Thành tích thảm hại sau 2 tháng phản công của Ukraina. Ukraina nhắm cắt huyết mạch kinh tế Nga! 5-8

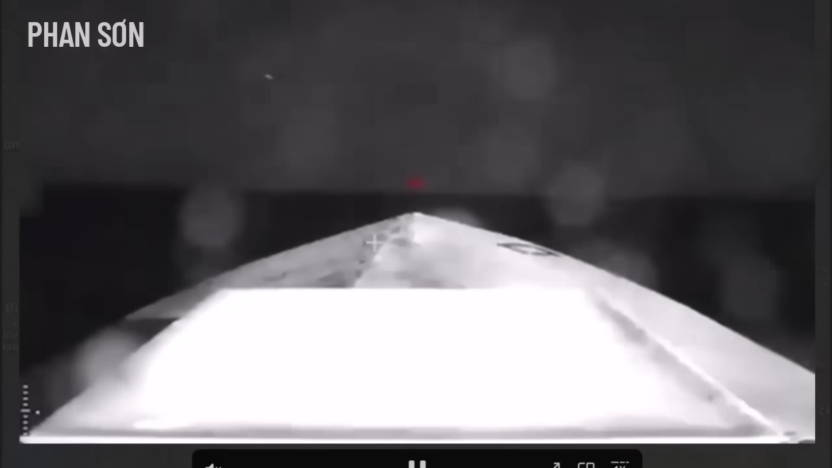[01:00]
Đấy chúng ta nhìn xem cái con USV này nó đang định lại cái định vị lại cái hướng của nó.
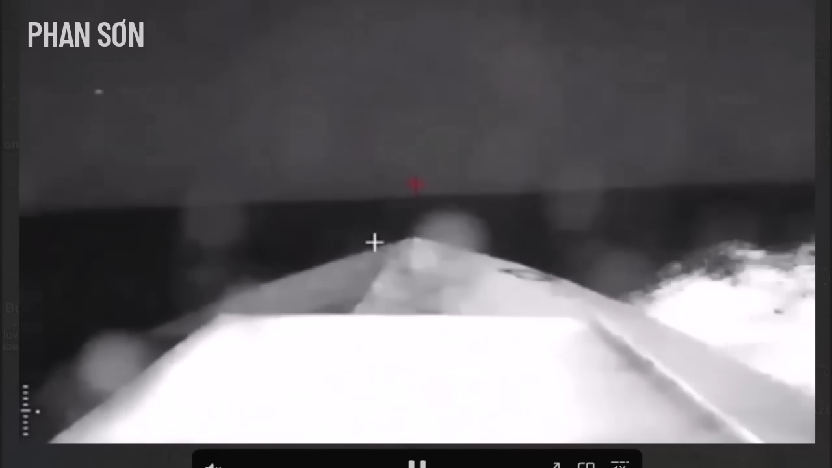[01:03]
Nó nhìn thấy con tàu rồi. Và như vậy là cuộc cái vụ tấn công này nó cũng